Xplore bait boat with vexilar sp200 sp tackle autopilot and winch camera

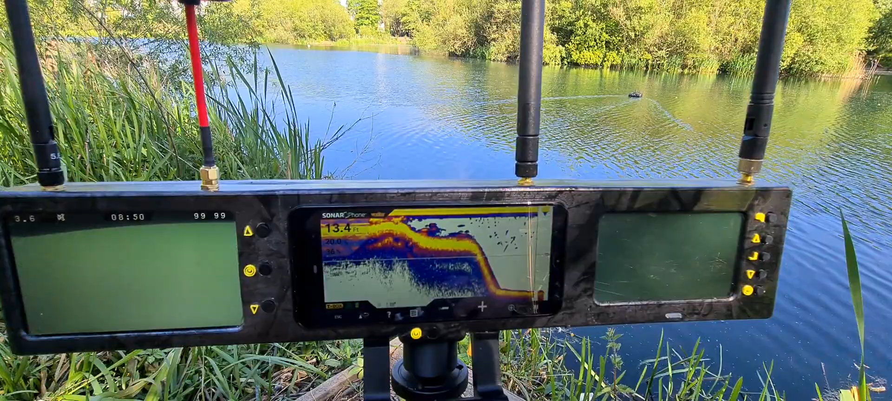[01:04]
nobody really knows too much about the Vexilar but I can tell you this for a budget fish finder this is absolute quality it is brilliant
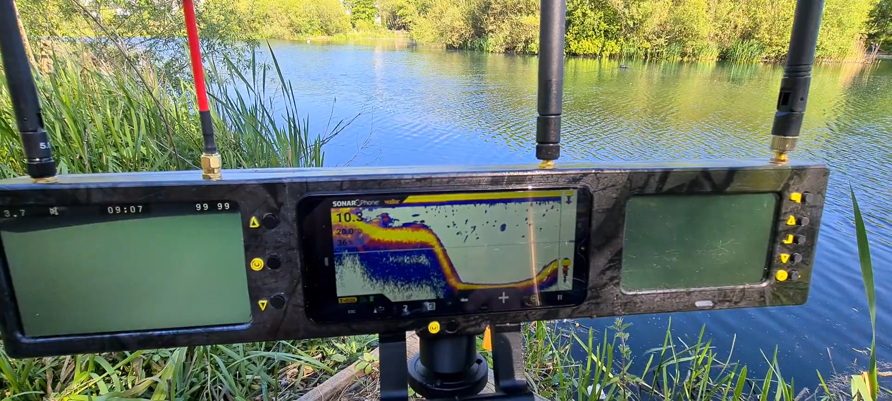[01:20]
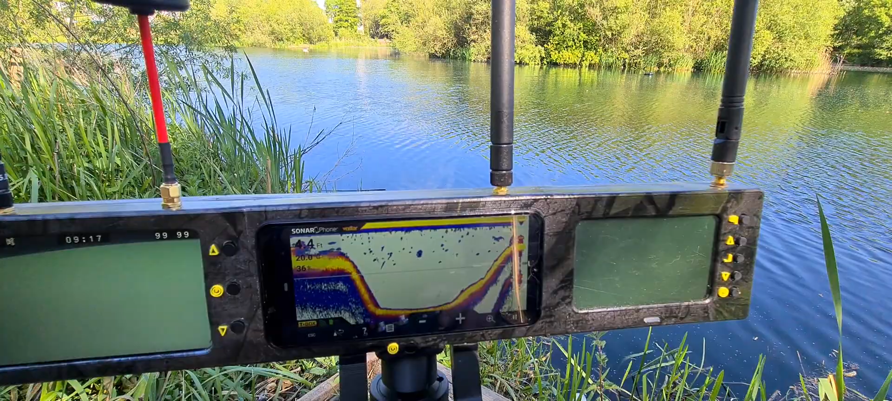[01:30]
there we go that's that's picking up the weed there as well and all these little bits I presume they're like roach or shells of small fish
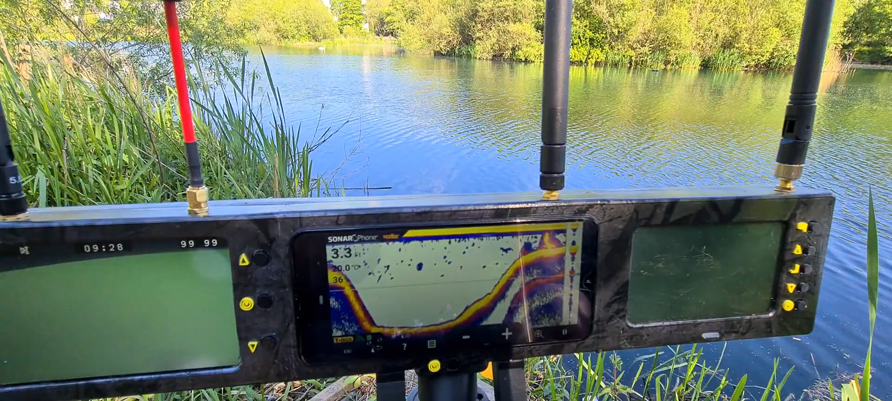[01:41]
and got some weed right up to the top there I think the yellow
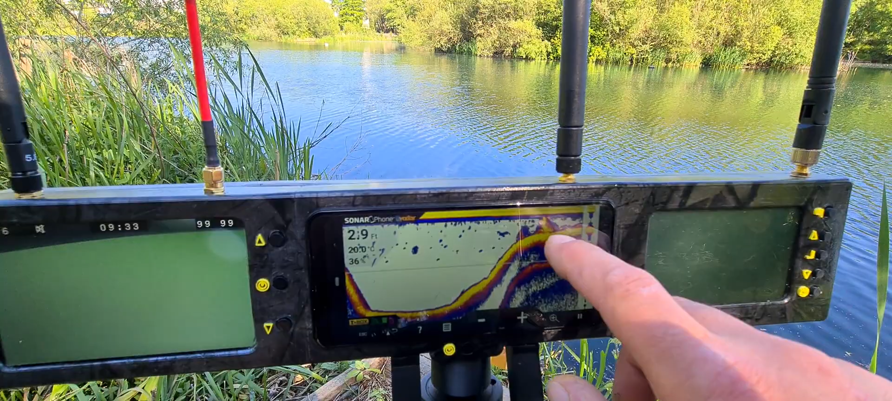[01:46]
indicates so I like density and you know perhaps
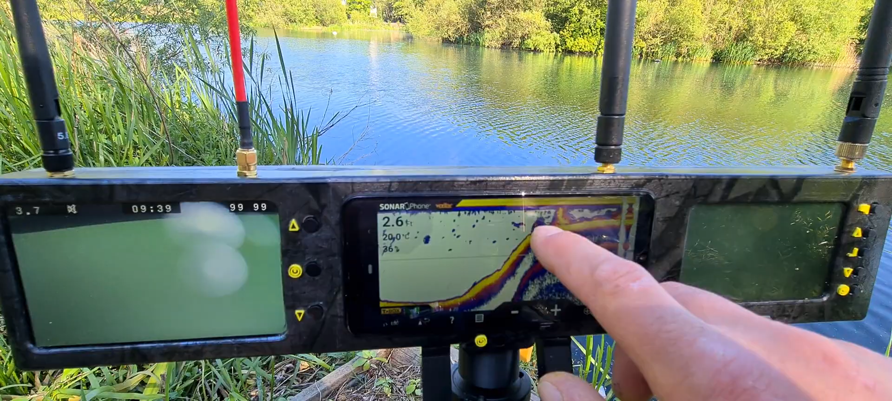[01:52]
the blue not so dense so that that weed looks quite dense and thick there
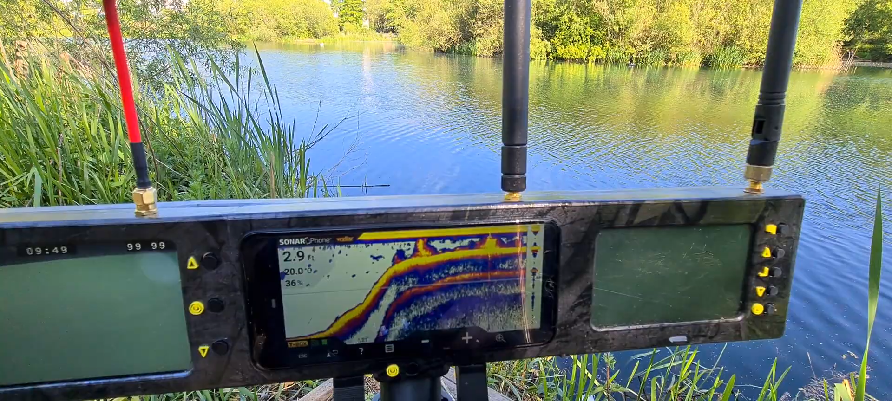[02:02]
so that's the the Vexilar and it says we're in 2.8 feet of water so if I just lower the winch camera down now we
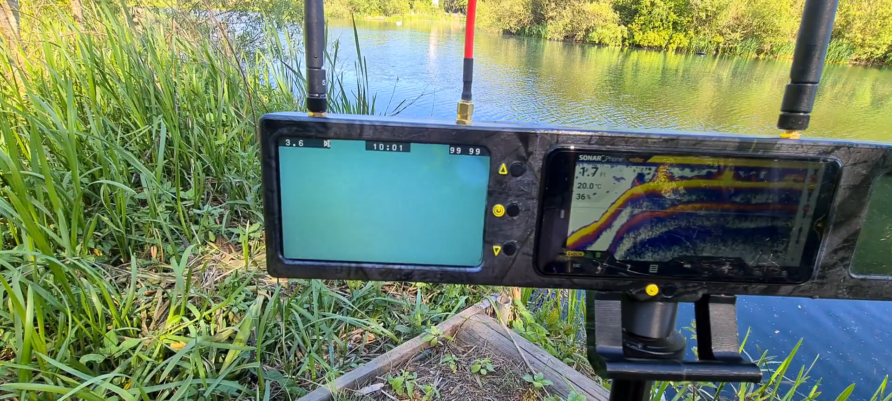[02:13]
should be able to see exactly what's under us and it's looking like we've got silt sediment not too weedy
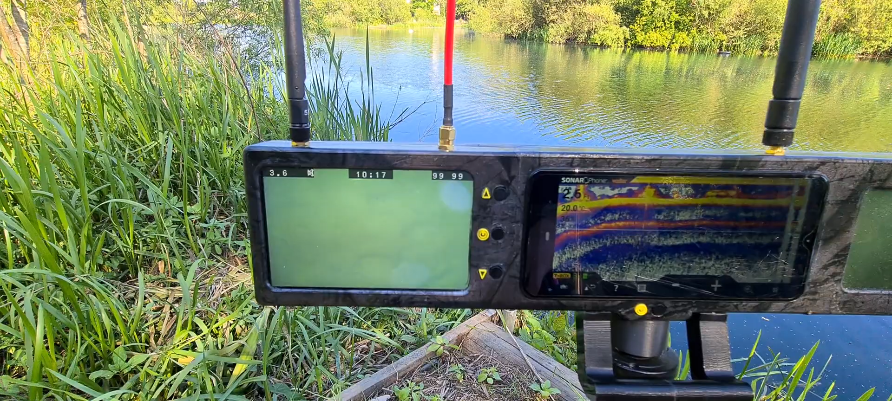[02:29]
and 2.6 feet of water so bring that back up and
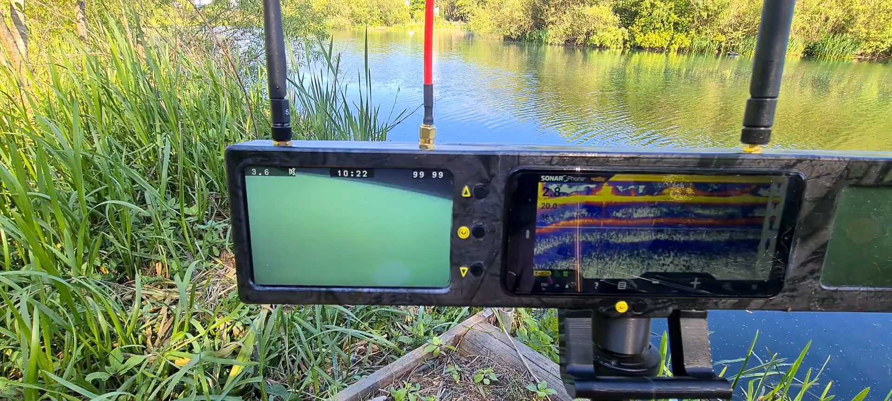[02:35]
you can see on the Vexilar where I put the camera down
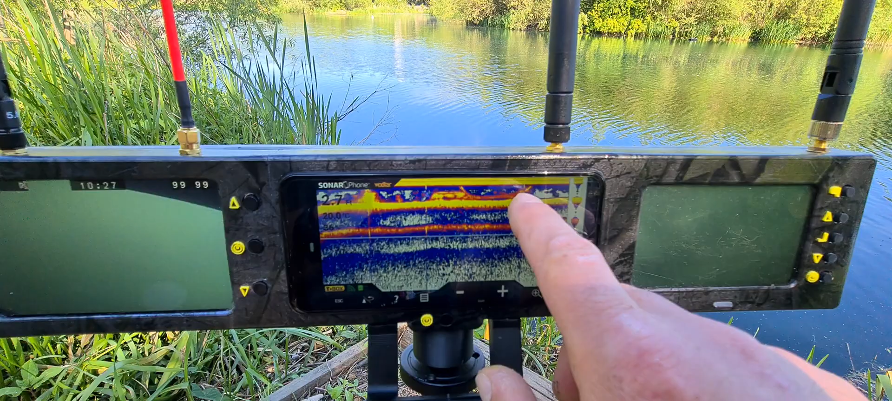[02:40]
comes down and comes back up there and you can see on the bottom there is loads of light you know clear I think you can zoom in on this somehow
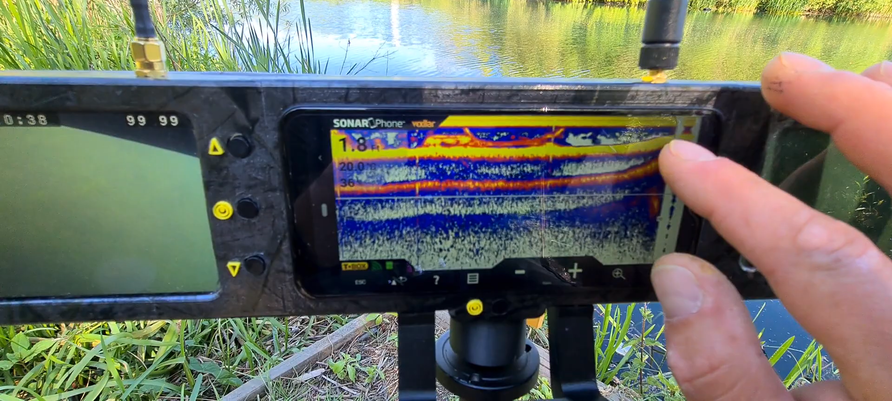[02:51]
not sure I haven't played around with it enough but it's it's good
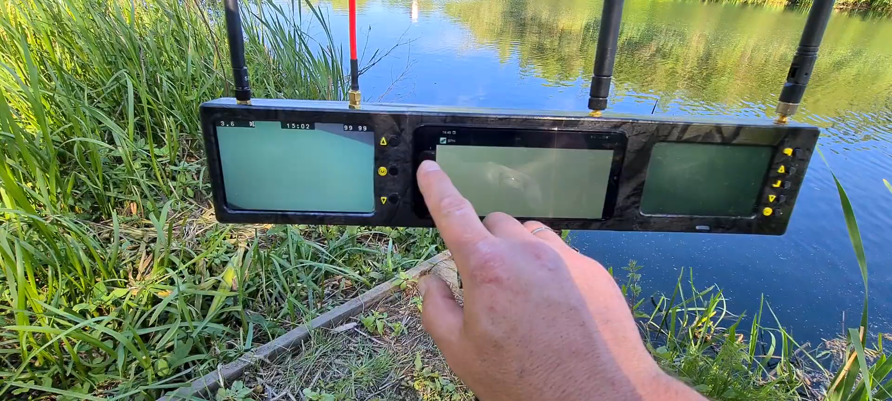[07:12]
I should be able to put that into split screen
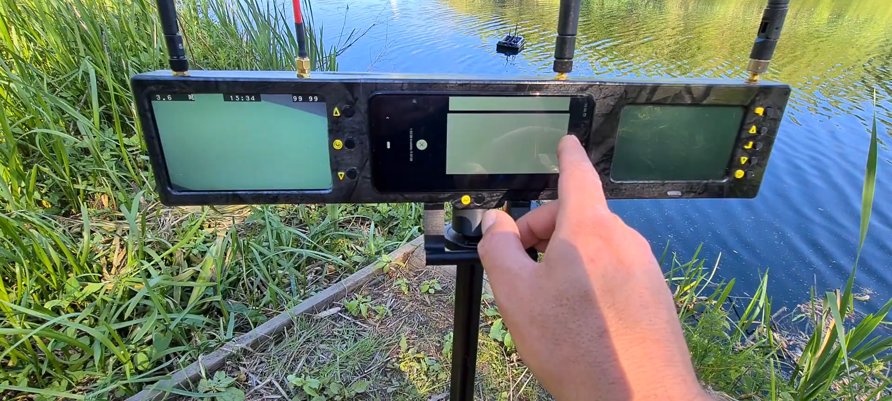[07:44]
still trying to work this out myself so that's your uh autopilot
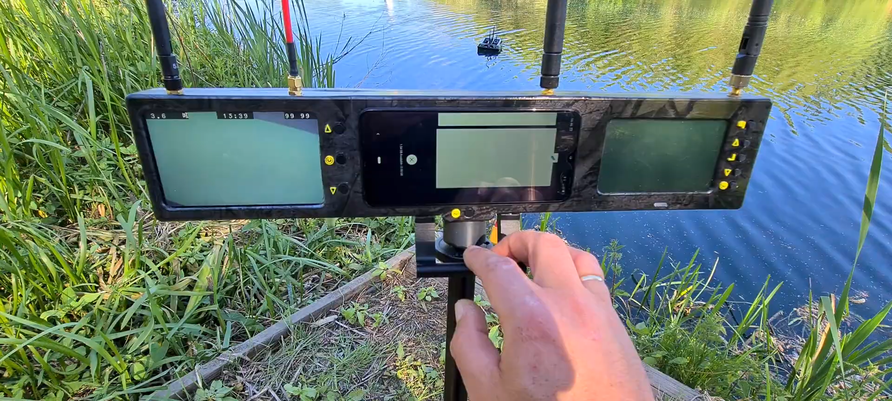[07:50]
when you're ready split screen now if I launch the come here come here come here come here sona firm
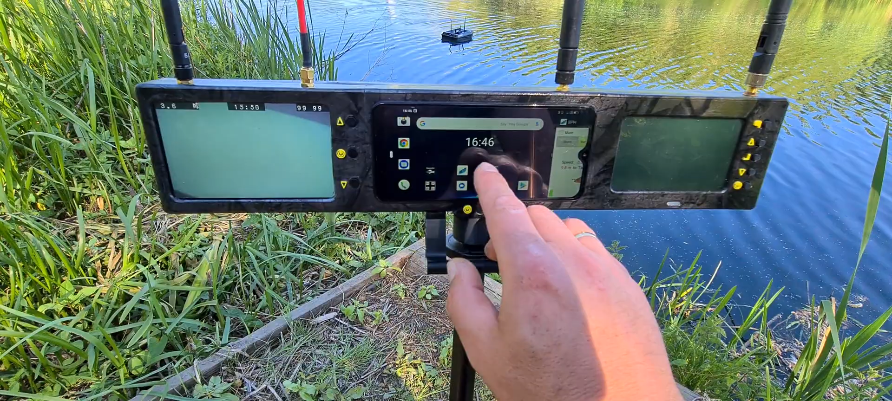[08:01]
there we go so you've got your autopilot and the um the fish finder so if I go to target and that's my target there use target done and then if I start autopilot
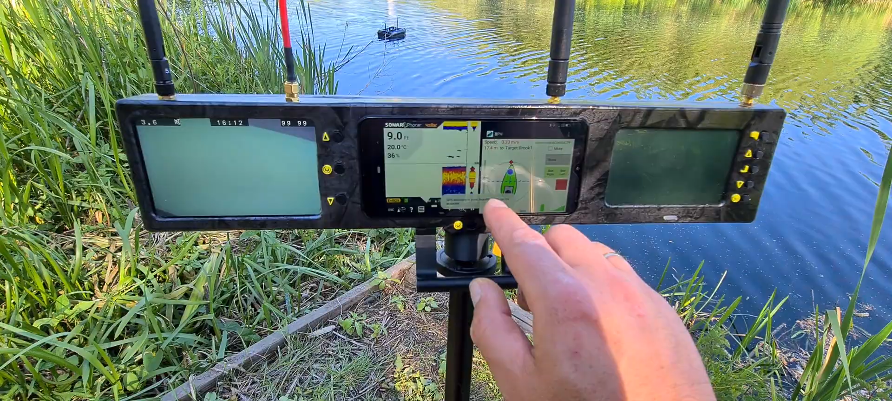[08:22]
and then if I start autopilot the boat starts and if you just click on the fish finder you can see both apps are running at the same time
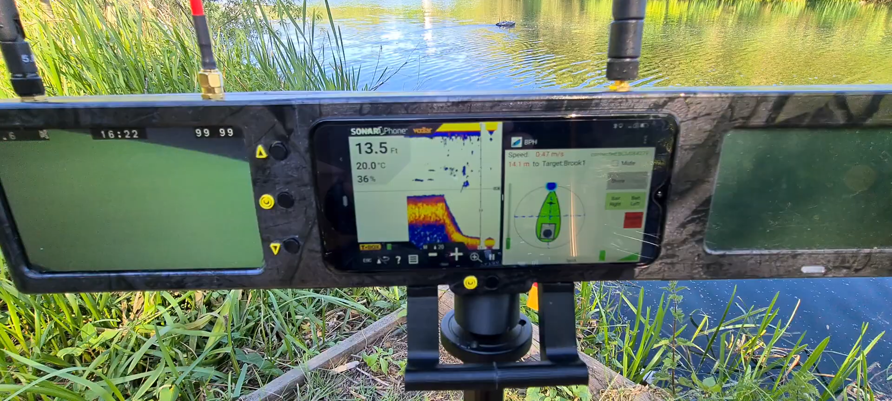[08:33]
On screen: depth 13.5 ft, water 20.0°C
so if you use the um sp tackle updated app um it also works in landscape mode and it also works with split screen as well
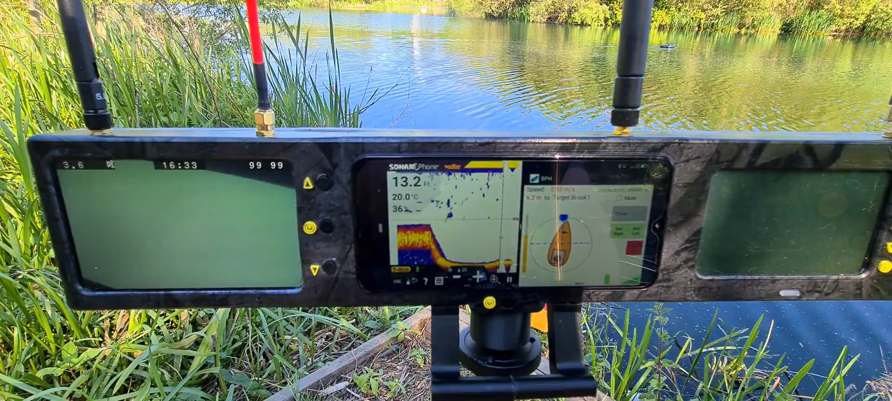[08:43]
which is cool so you can you know still see or